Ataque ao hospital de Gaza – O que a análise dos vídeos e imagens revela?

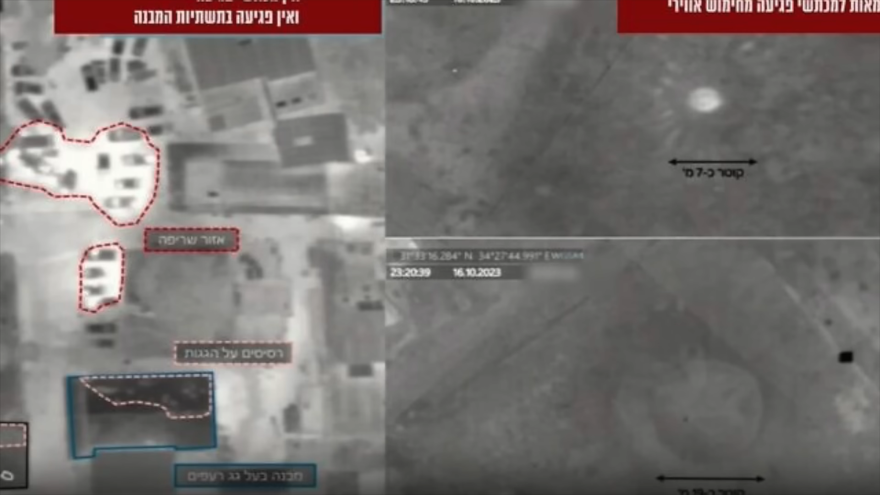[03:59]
Israel também divulgou vídeos e fotos captados por drones,
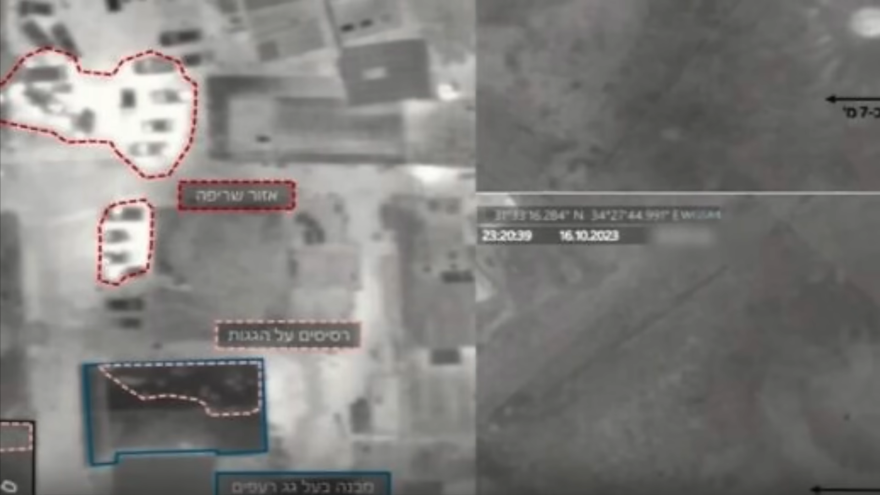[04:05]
mostrando aquilo que parecem ser destroços no telhado de um dos edifícios do hospital,